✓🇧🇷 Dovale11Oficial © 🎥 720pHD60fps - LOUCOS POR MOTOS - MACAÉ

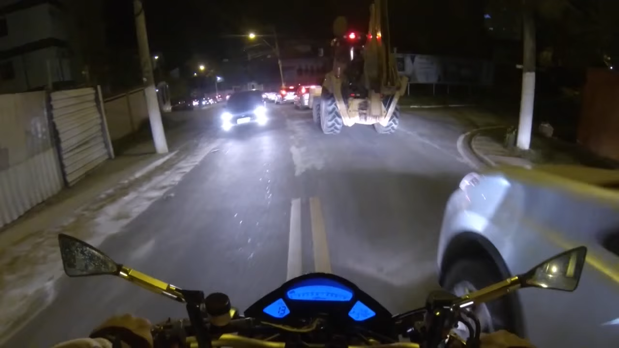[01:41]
Puta terrinha que tá aqui, hein? Pra cair isso aqui é uma beleza, bem na curva na subida. Porra, tá doido? Tiozão do Veloster.
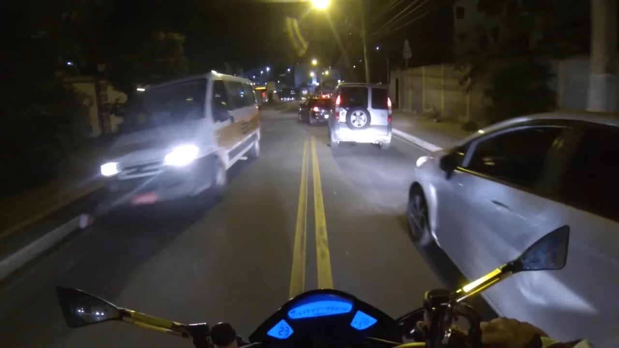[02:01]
Ficar esperto aqui que toda hora sai um pra esquerda pra sair do trânsito e nem liga a seta.